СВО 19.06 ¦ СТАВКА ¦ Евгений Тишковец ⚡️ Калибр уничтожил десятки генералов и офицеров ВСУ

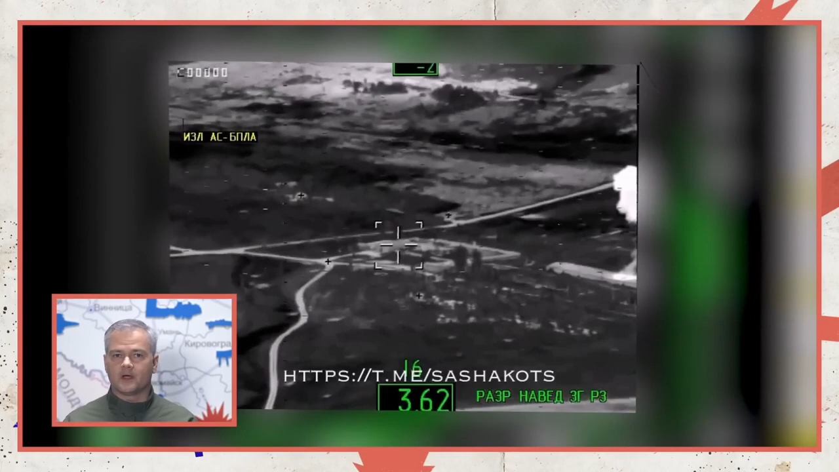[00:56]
в том числе иностранные наемники, а также две боевые машины реактивной системы залпового огня «Град»,
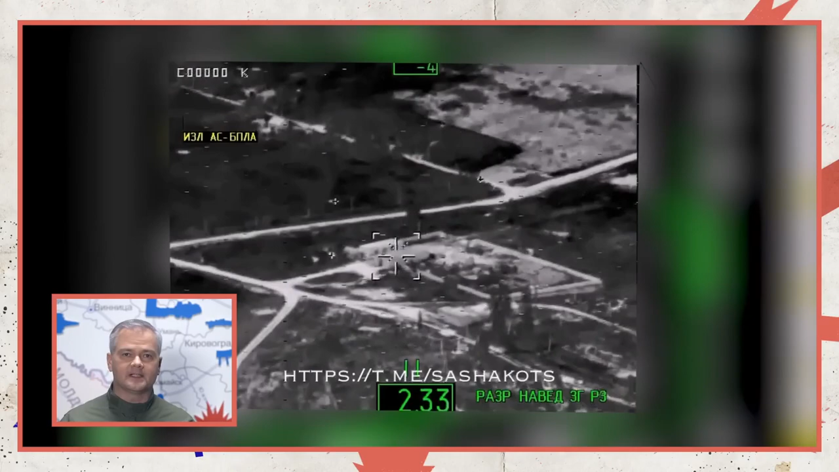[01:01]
10 боевых машин пехоты и бронетранспортеров.
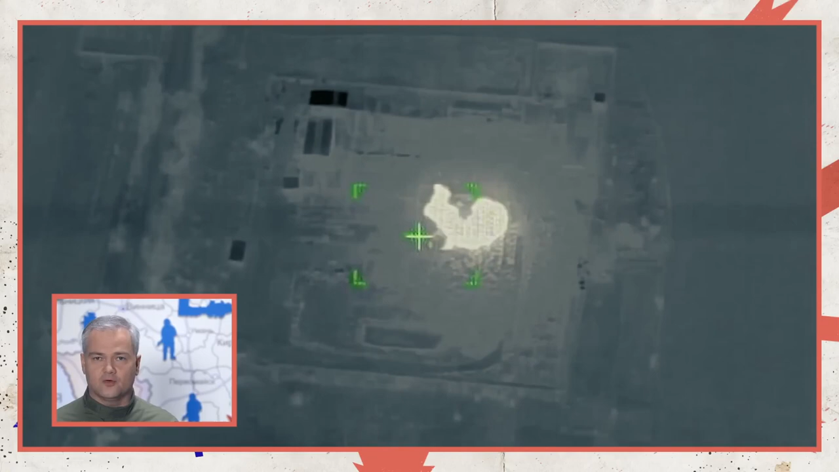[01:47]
Ударом оперативно-тактического ракетного комплекса «Искандер» по территории
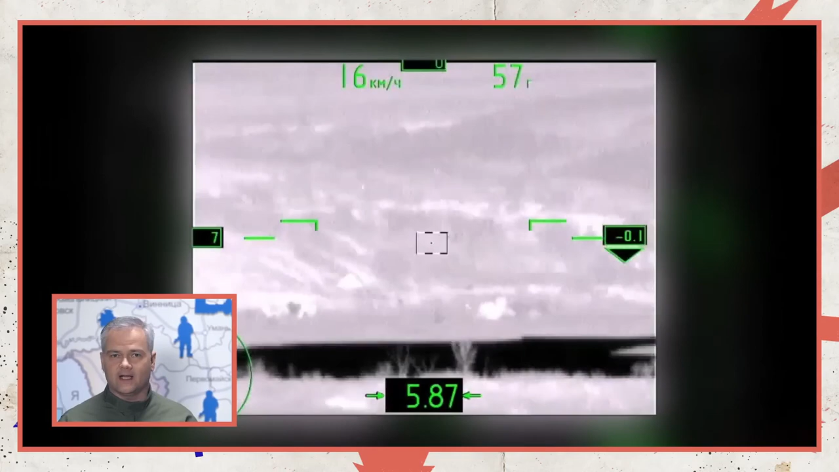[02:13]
11 пусковых установок реактивной системы залпового огня и 28 специальных автомобилей.
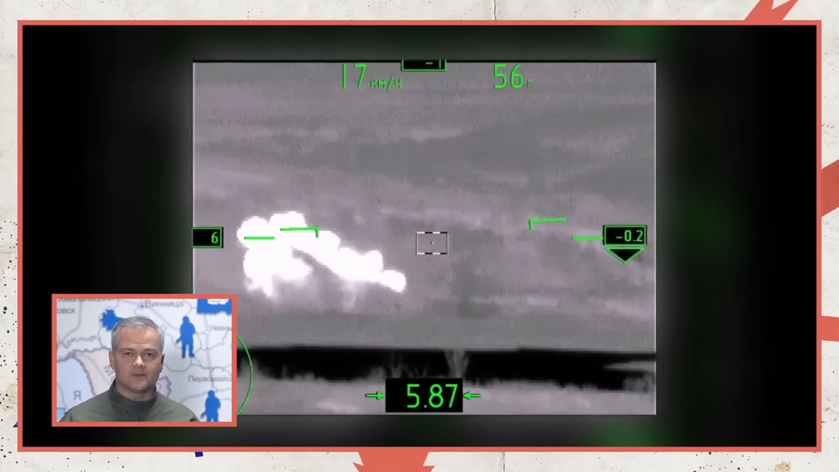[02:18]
Войсками противовоздушной обороны России сбит самолет Су-25 Воздушных сил Украины в районе Червонная долина Николаевской области.